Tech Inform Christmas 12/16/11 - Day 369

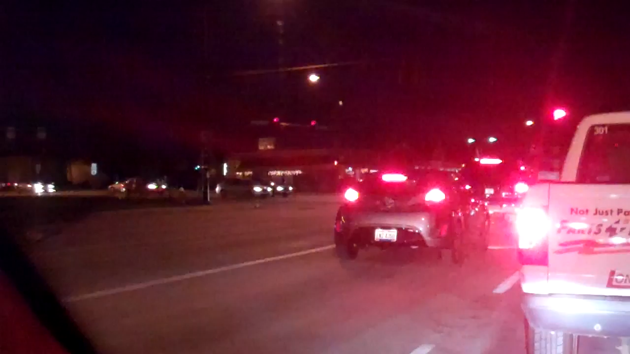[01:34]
Found another Veloster. All right, back in Silver Lake Village now, and they've got these lights on the tree. I gotta say, I don't like those bright blue neon lights.